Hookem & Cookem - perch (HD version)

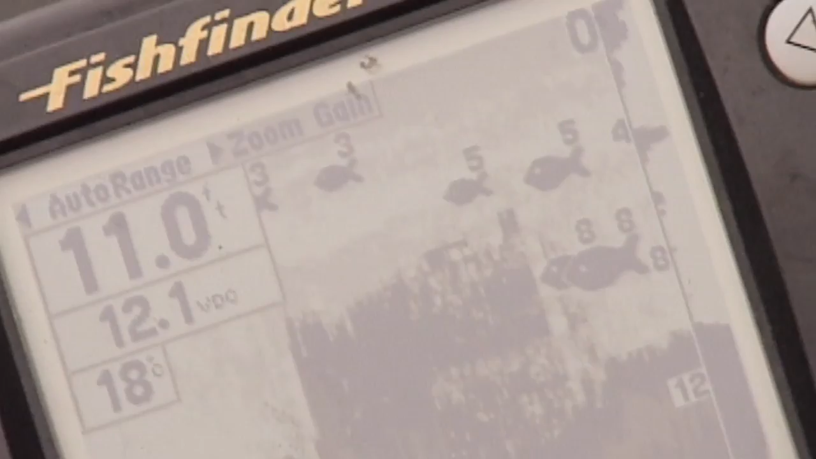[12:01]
On screen: depth 11.0 ft, water 18°C
Oh, look at that's a huge one there at 8 feet down there. Wow. See him there? Yes.